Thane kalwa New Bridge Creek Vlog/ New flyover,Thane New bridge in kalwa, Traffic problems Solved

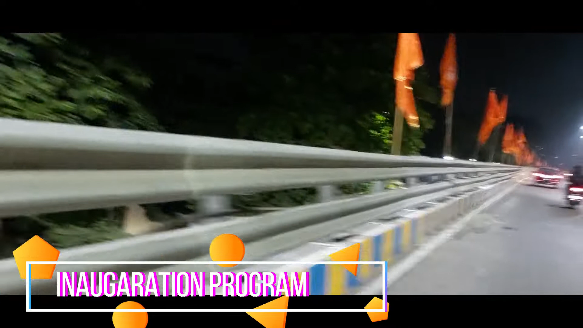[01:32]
तो आज ही उसका ओपनिंग सेडिमनी हो चुका है और अब लोग आज ही व्लॉग भी बना रहे हैं अब देख सकते हैं यहां से ब्रीच स्टार्ट होता है और यह जो यह ब्रीच यहां पर थाने वाल है वाव व्यार
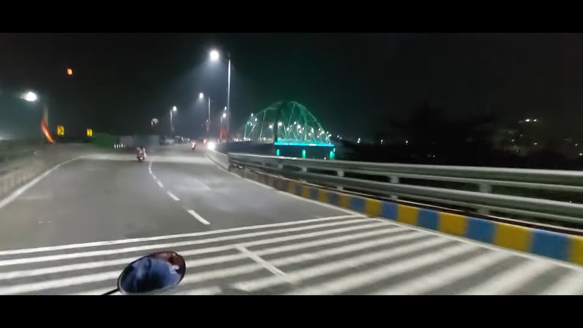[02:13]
वाव अब लाइटिंग देख सकते हो यार वर्ली सेलिंग लग रहा है मुझे तो
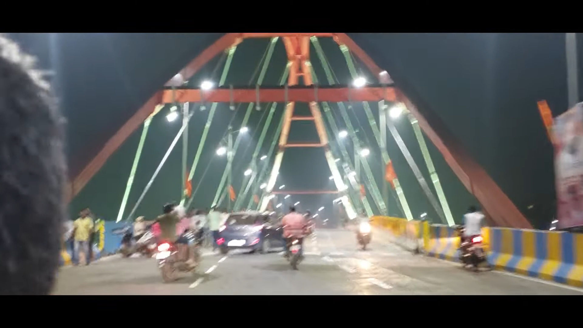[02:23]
सुपरमेजिंग यहाँ पे कुछ लोग रुख रहे